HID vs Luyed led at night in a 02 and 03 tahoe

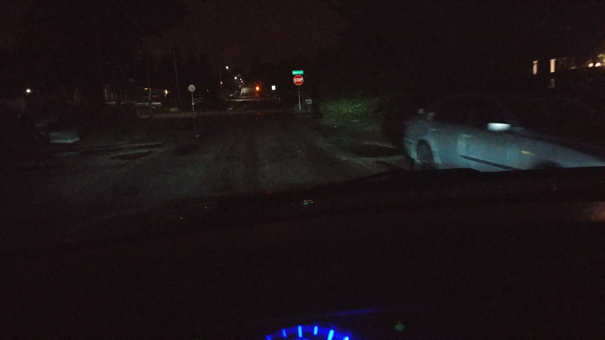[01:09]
and HIDs are Kenson HIDs I'm not too impressed with them I mean they do all right but wait until you see the LEDs so we'll go ahead and circle back grab the wife's and show you guys the difference so
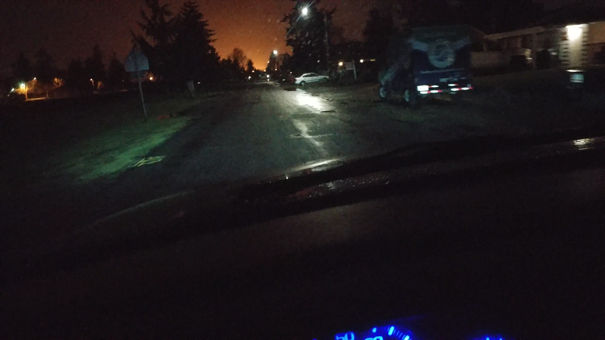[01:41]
we'll go ahead and pause it right here and we'll jump in and go to that same street all right so here we are back and are now in the wife's O3 Tahoe with the LEDs I don't know if you guys can see a difference already but we're gonna go ahead and turn the corner go down that same street and again these are fluid LEDs